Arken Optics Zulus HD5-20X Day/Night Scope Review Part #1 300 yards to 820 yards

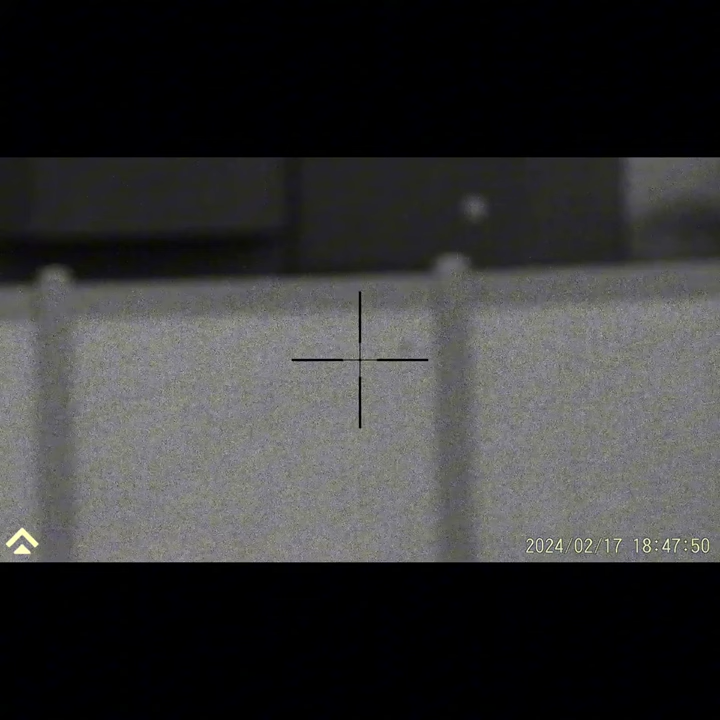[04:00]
green, red, yellow, and back to black. And then again on the illumination settings with the IR,
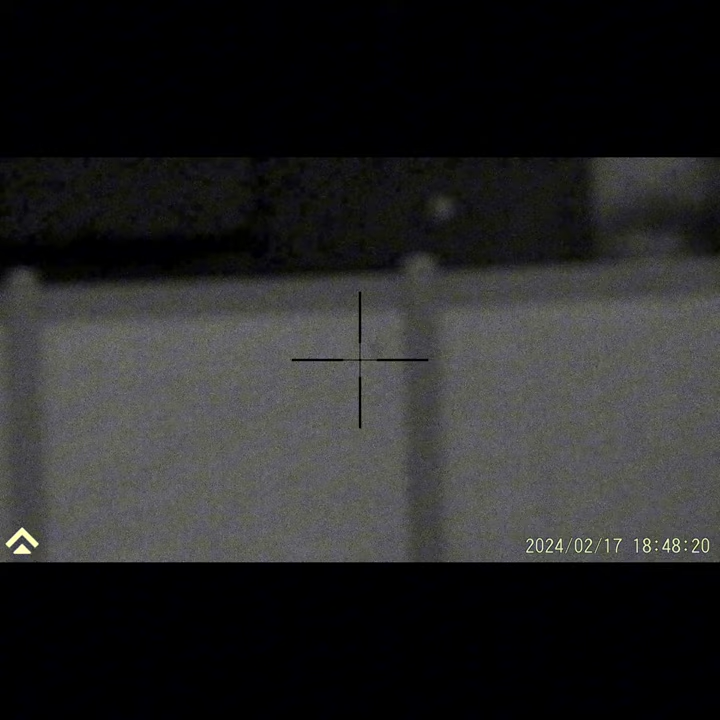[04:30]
Yeah, that is the look through the Arken Zulus.
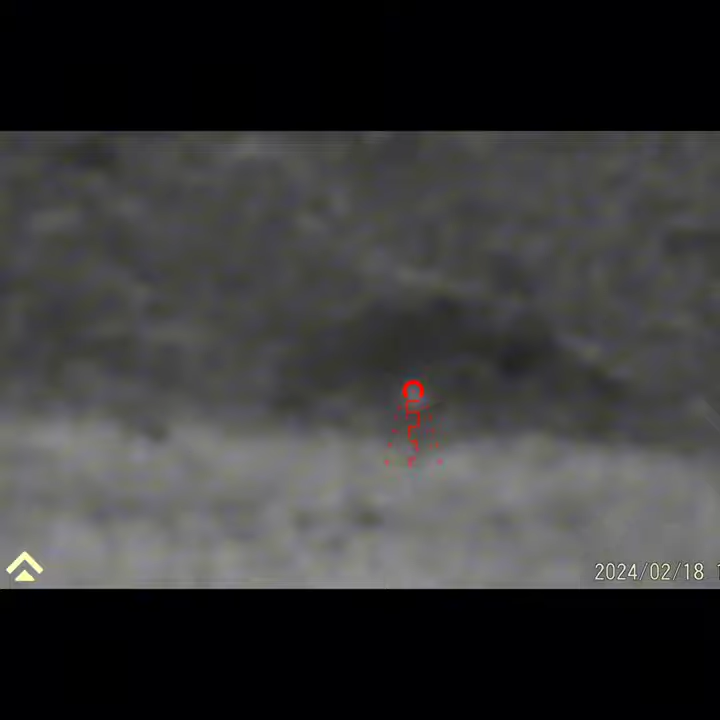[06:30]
All right, sun has gone down. I am now in night vision mode. IR up.
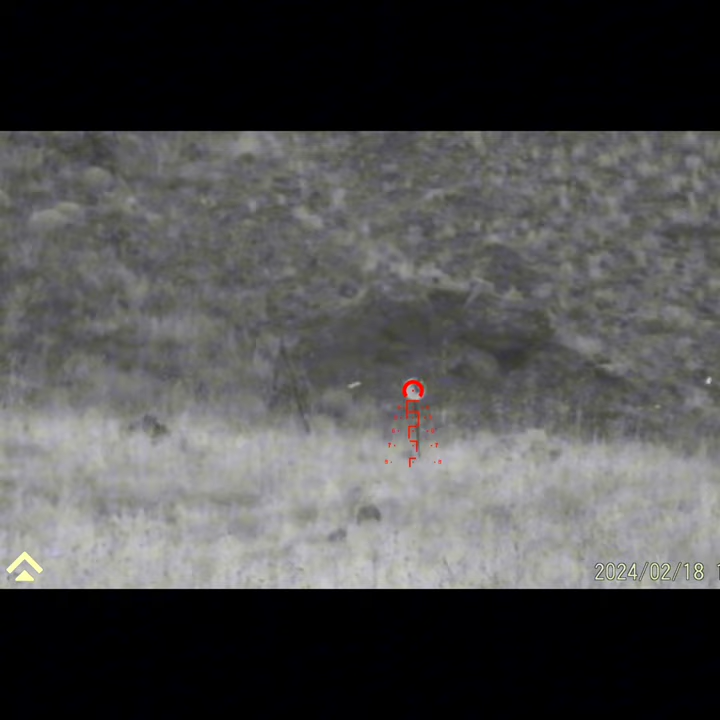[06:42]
6.5 Grendel, 350 yards. Impact. Impact.
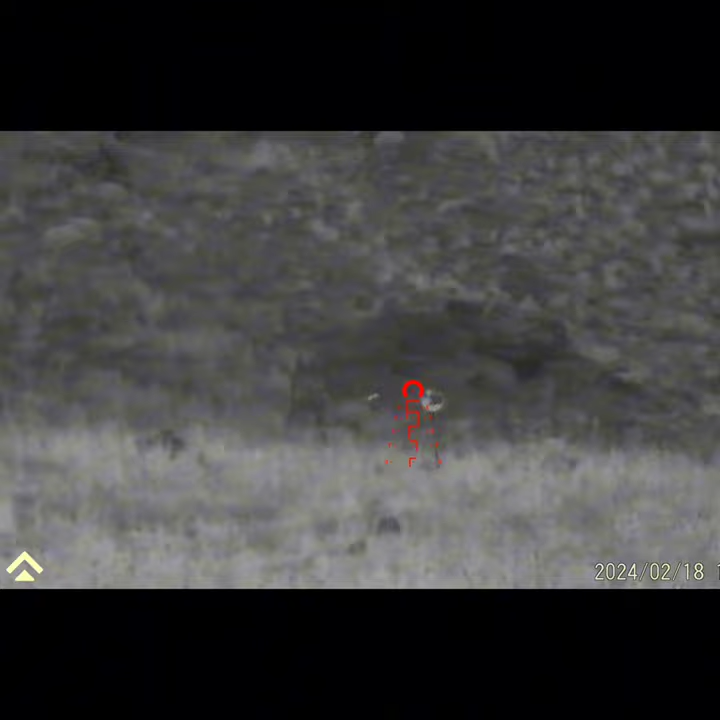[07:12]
And we are empty. Kind of dig it.
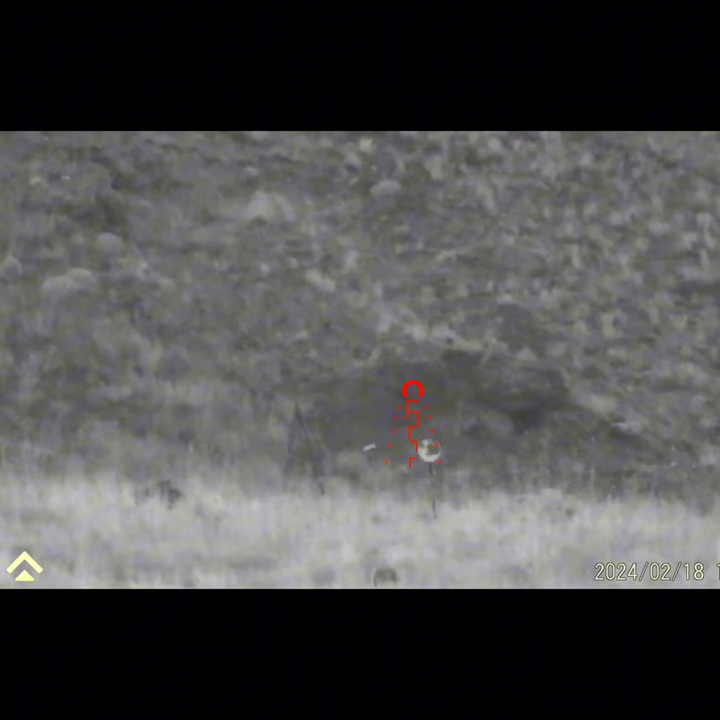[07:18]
So with the night vision on, and this is one of the things that I did want to see, as you guys noticed, it does blur out or white out the night vision with the muzzle flash.
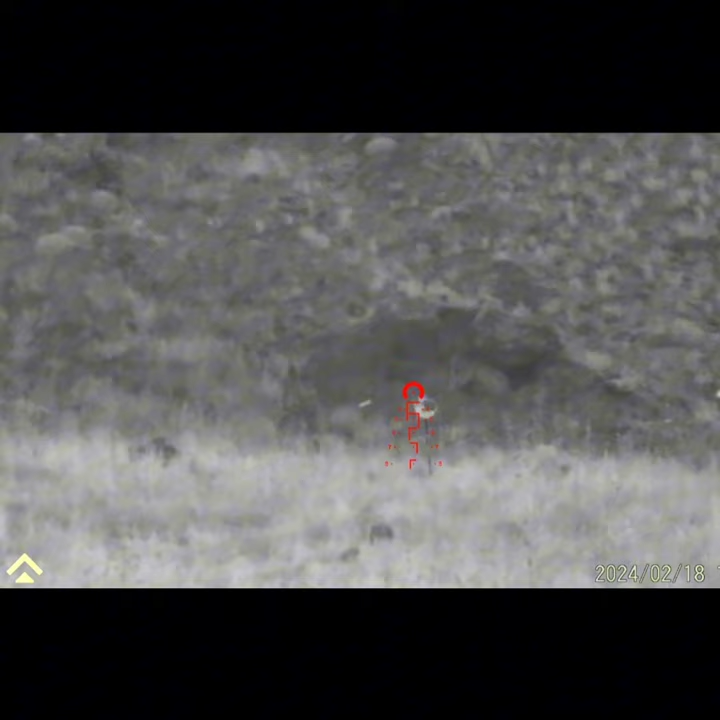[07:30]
It recovers quickly. So I think it's still really usable, and I'm happy with it. This is the next day, and I've re-zeroed with a 36-yard zero,